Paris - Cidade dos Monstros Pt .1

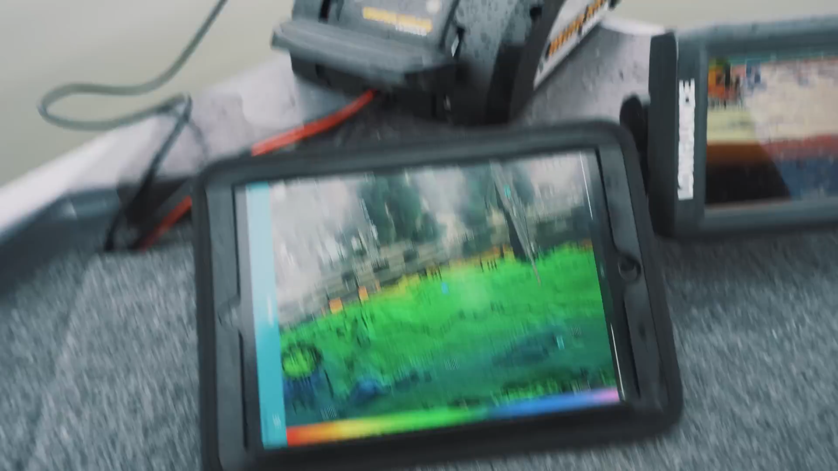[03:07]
Ok, tu és profundidades. Aqui tem 3 metros, estão a ver? Nós estamos aqui, neste pontinho.
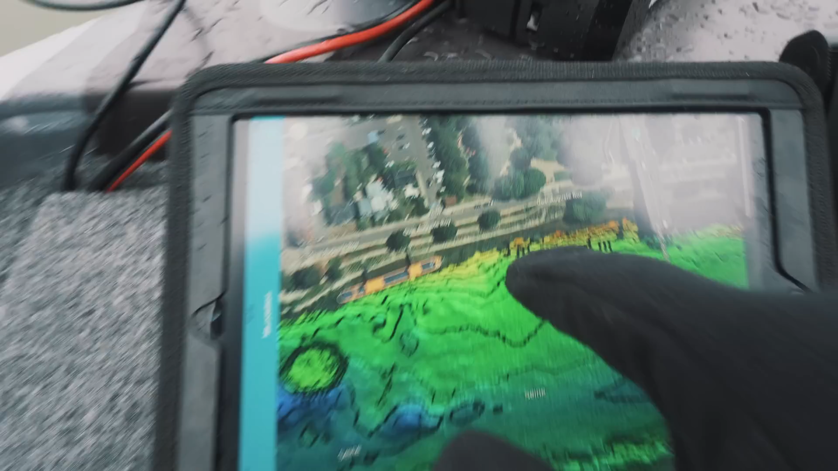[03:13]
Estas zonas azuis tem 6, 7, 8 metros.
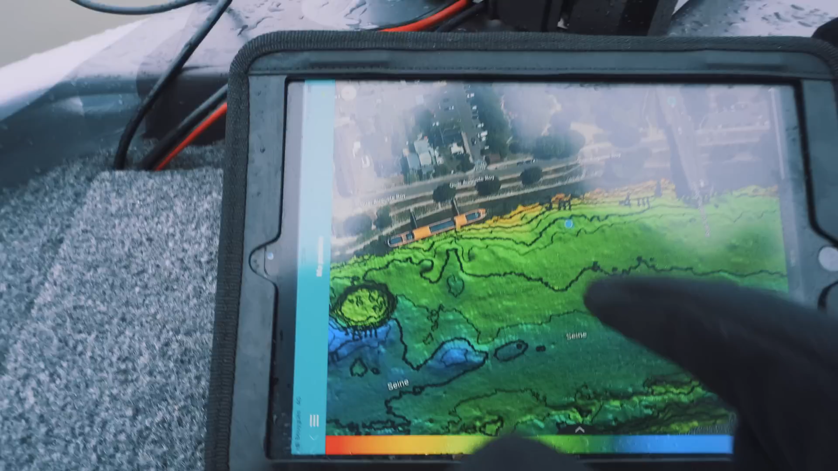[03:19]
Aqui tem 3, 4 metros. As cores mudam consoante a profundidade.
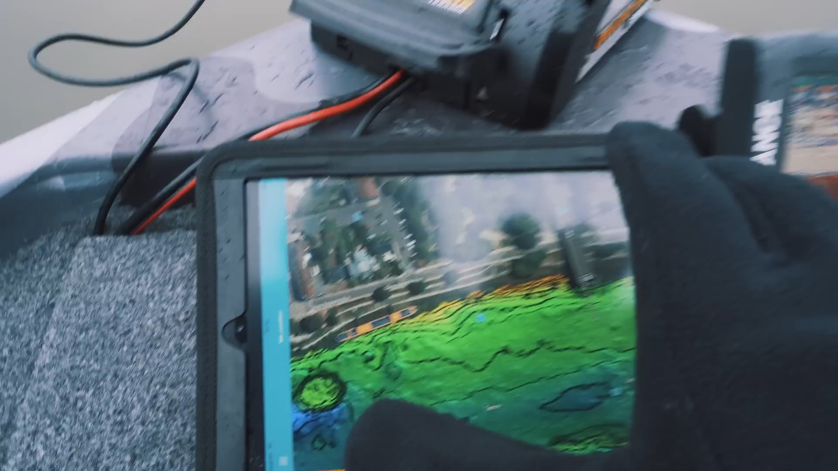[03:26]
Pá, estamos com a sonda e com as profundidades aqui das zonas que são mais fundas. É fixe pescar assim, é? Top!
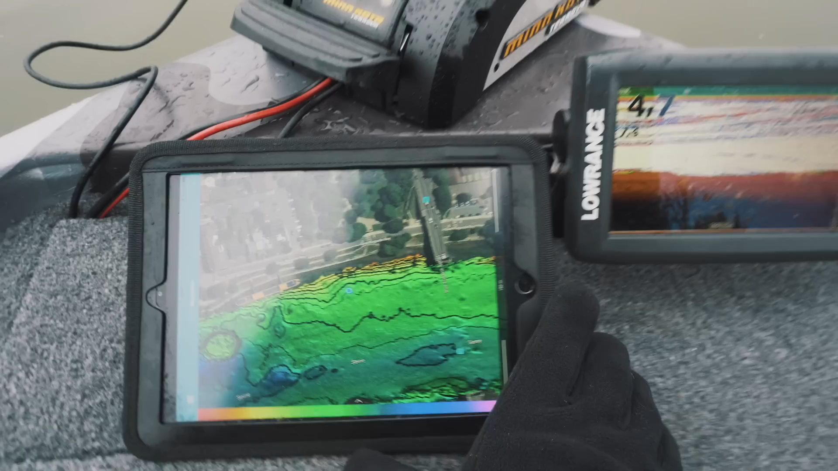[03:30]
Dupla sonda. No, it's not a rat, man. It's a beaver. Oh my goodness!